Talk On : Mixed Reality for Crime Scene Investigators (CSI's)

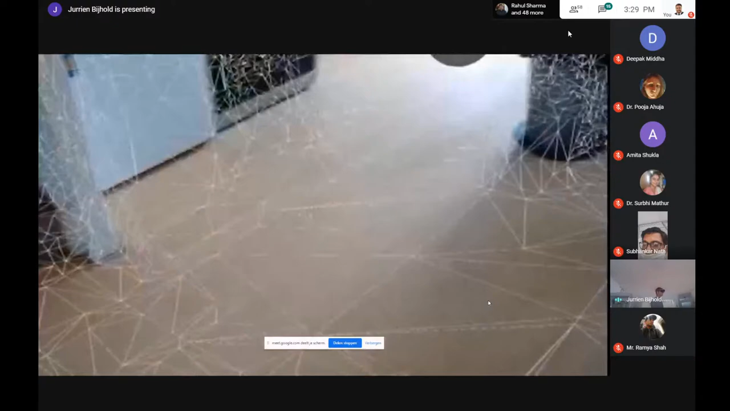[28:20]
But I hope you can now see a white mesh on top of my living room.
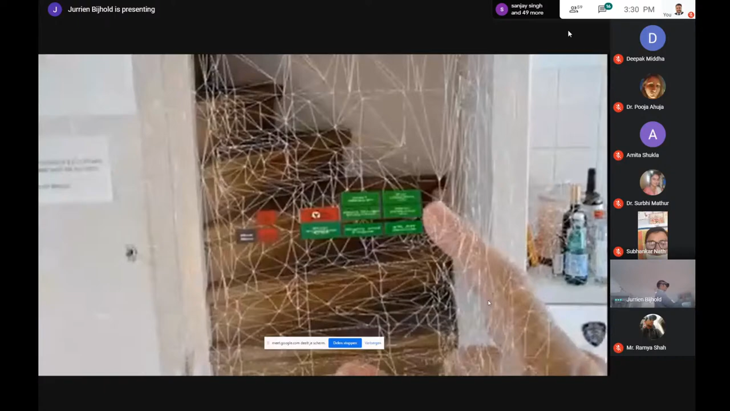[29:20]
menus in virtual reality like this. I will stop the display of the mesh. Now, what can I do with this? I can this grind screen.